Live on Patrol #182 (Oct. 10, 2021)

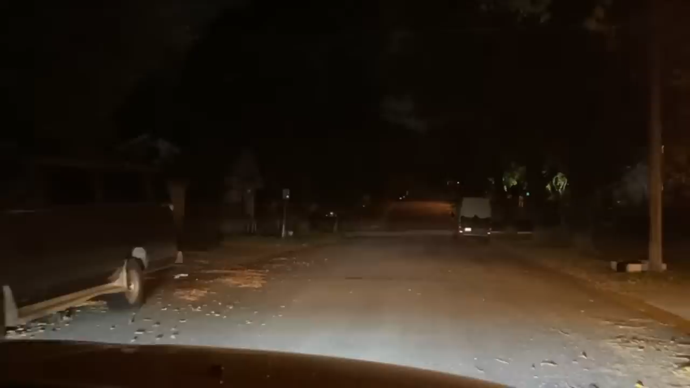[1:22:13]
You got your light? Unoccupied. Okay, there it is. Unoccupied, though. Unless they're crashed out. Well, check us out here.
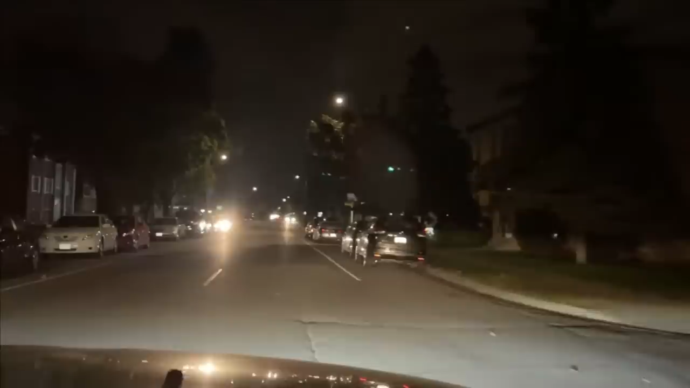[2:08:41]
One caller hit an Earl. Heard four shots. Another one. That 5th Street over there off of Earl. 34, put my call back. It's heading on. Something going on. 306 to copy. Copy at 2105. Something going on. Well, that. Oh, they're turning.